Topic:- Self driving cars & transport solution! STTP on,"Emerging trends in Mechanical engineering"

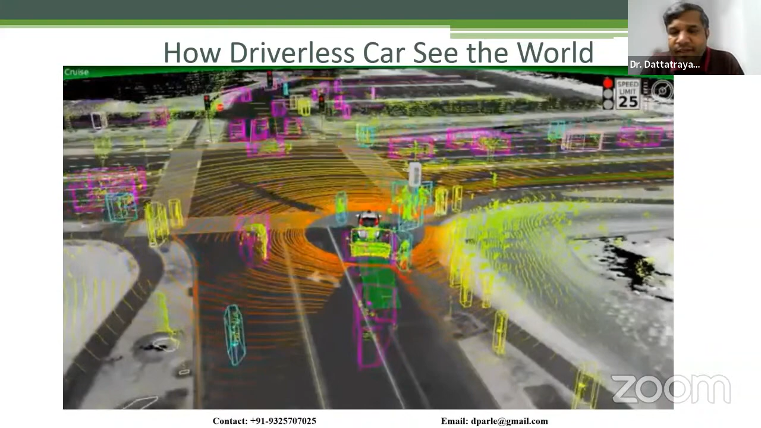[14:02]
will show you how the car visualizes things around it and then take a decision. When that car stands on the signal, it will check all around the objects.
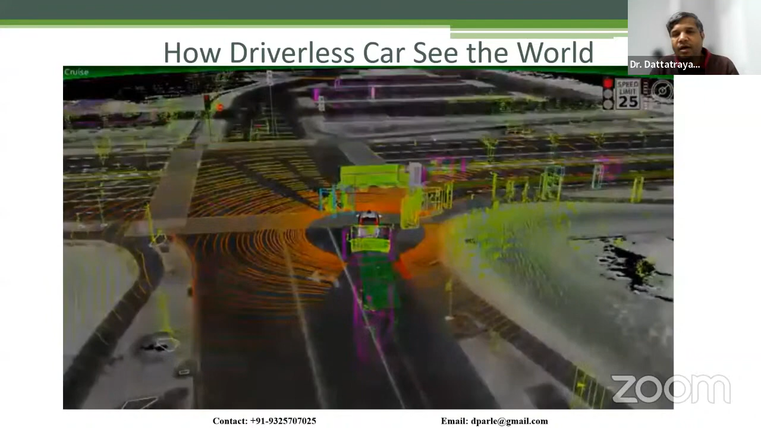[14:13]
And then you can see here the left hand small corner, how the car is changing the lane,
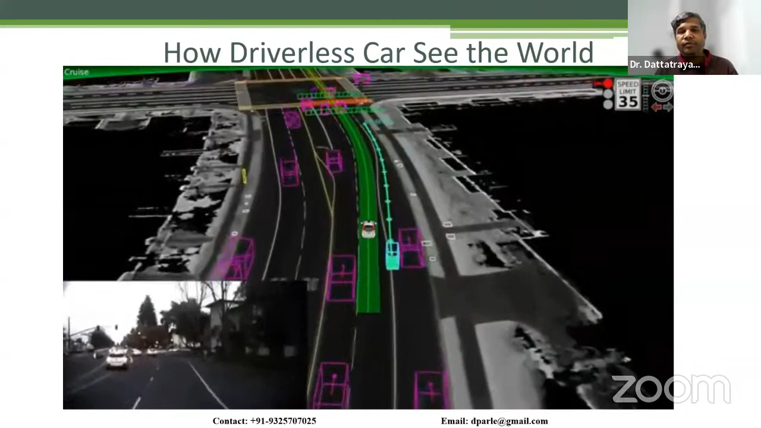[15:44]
Now you see in the snow kind of zone, right?